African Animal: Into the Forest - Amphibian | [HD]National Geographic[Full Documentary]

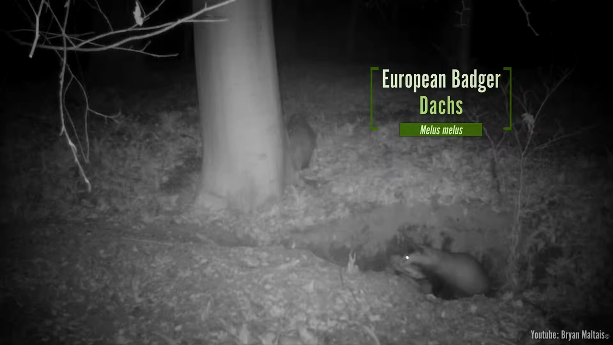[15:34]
Badgers don't emerge until total darkness and return before sunrise. They spend the night foraging for food and fastidiously keeping their burrow in good order.
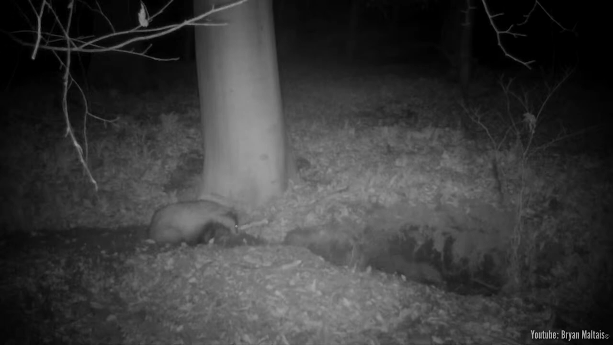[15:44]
Every night they dig, removing debris and keeping the shape of their tunnel intact. They even keep a separate burrow as a latrine. This badger hauls in dry leaves for bedding to keep their sleeping chambers cozy. Constantly refreshing the old leaves is how badgers keep their burrow hygienic.
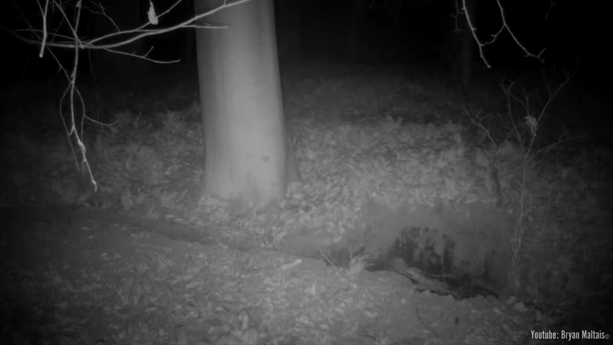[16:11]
Danger approaches. What is it? It's just their friend having a bit of fun.
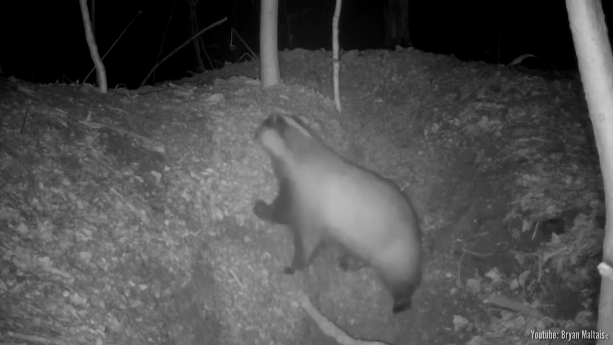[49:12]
The badgers switch entrances throughout the year, so I changed the location of my trail cam to keep up. It reveals that this badger was away foraging for 6.5 hours.